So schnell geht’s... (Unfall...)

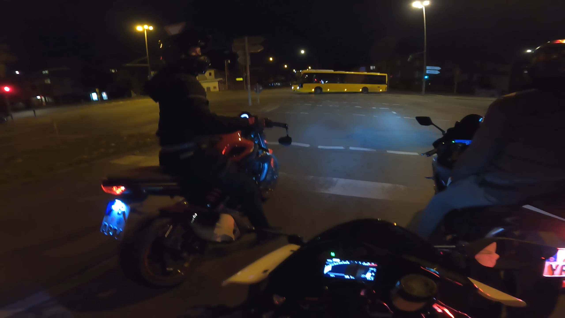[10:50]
Und dass kein anderes Bike reingefahren ist in den Domme. Alter, Digga, guck mal meins an, warte. Meins ist das Hellste.